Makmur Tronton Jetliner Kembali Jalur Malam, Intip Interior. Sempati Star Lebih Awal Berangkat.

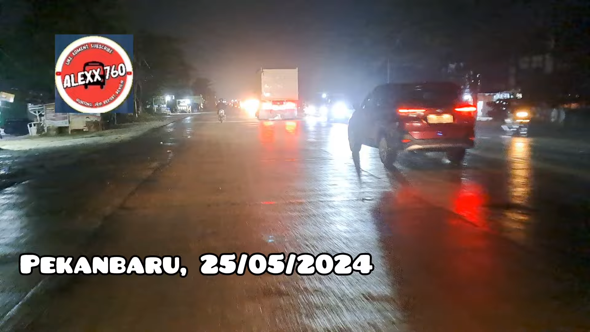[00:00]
Halo guys, selamat malam Aduh, kita dalam perjalanan guys Tak telat kita sampai terminal pancer Punggung sekaki Hudang dari pekan baru dan terlakses tiba-tiba ya
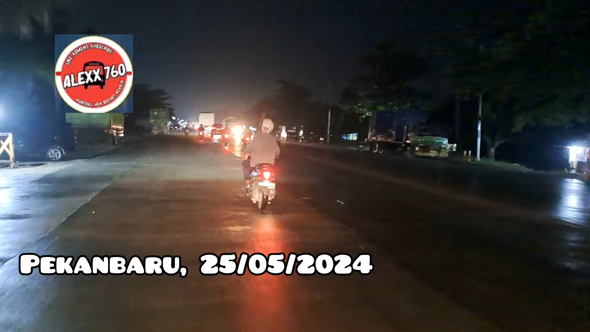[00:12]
Sekarang saya dalam perjalanan Masih di jalan SMA Min ya Tadi saya pas waktu masuk di jalan SMA Min Dari jalan Tramabaksasi Gunggung Udah nampak keluar Makmur teman-teman SC21 Kayak itu Bagiwan sama Tulang Manulang Dan di belakangnya disusul dengan tadi Bus Putra Pelangi Putra Pelangi seperti tadi itu 7-7-6-12 ya X-nya unit ya tulang-tulang Yang sekarang udah bawa JV-5 SC21 Dan ini ada bus apa ya Kita lihat bus apa lagi yang akan melewat Ini
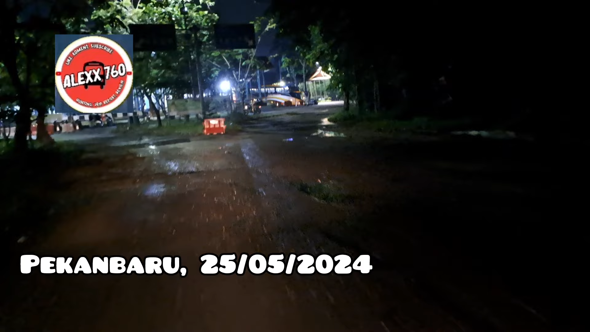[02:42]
Kita pelan-pelan Kita pelan-pelan Kita pelan-pelan Oke kita maju ke depan ya Duh mobil pelan ini Mobil pelan kali